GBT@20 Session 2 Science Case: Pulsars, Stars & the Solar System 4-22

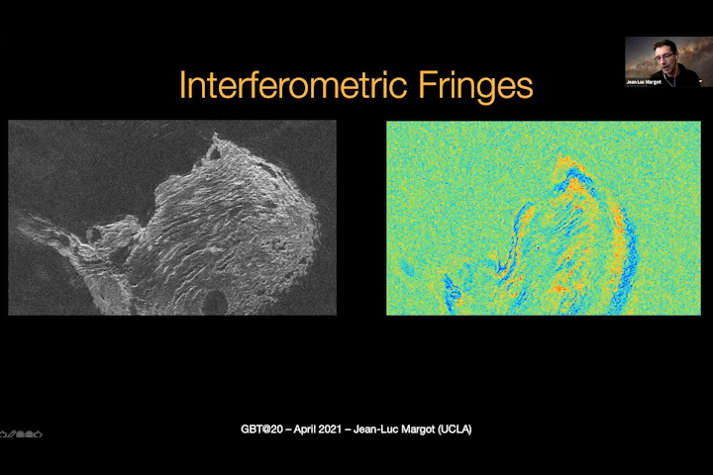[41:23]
You can see the fringes clearly, but unfortunately they're too noisy and it's not possible to unwrap them to get the topographic map that we were hoping to get. The day following the Venus observations, we observed a small near-Earth asteroids about which almost nothing was known.